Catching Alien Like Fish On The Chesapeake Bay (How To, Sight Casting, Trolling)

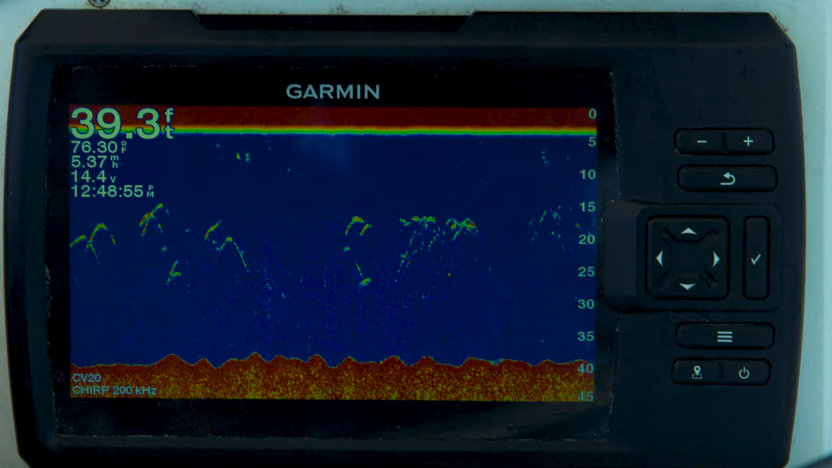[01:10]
On screen: depth 39.3 ft, water 76.30°F
That's a bunch of ribbons down there. Yeah, chunk out the back.